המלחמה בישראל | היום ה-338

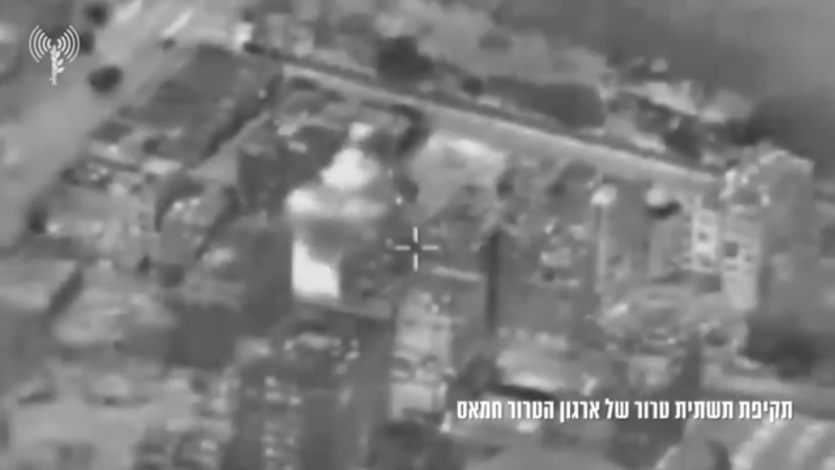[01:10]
בעיממה האחרונה חיל האוויר תקף 25 מטרות בכל רחבי הרצועה.
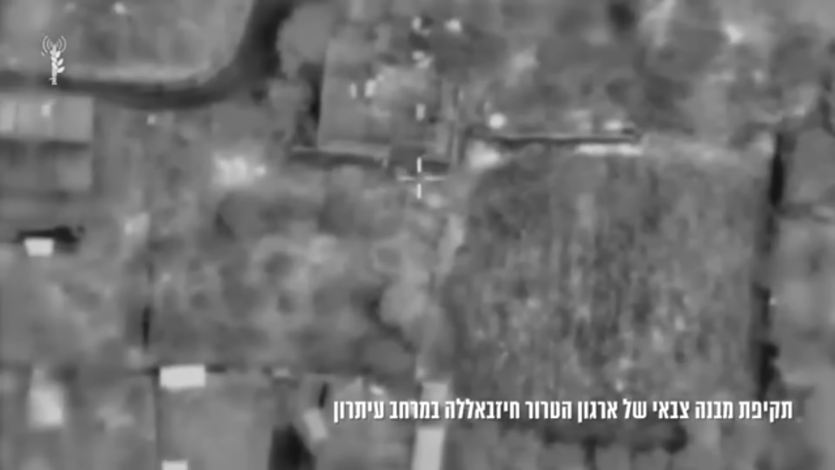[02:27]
חיל האוויר תוקף תשתיות טרור בדרום לבנון. היום בבוקר נהג מסעית מירדן חצה את גשר אלנבי לתוך ישראל. אחד משלושה קשרים בין שתי המדינות.